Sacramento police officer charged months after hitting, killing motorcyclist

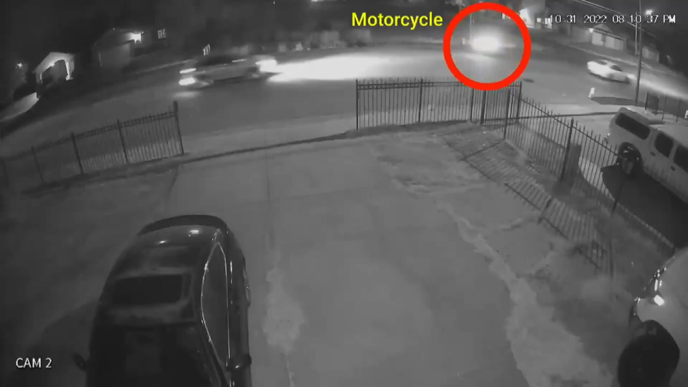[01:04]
The motorcyclist is captured riding down Bell Avenue near May Street.
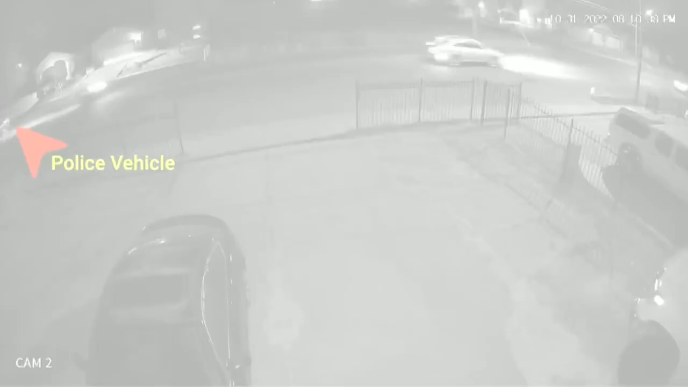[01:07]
Looking at the left side of the screen, video then shows the police officer make a U-turn, where the patrol car and motorcyclist collide.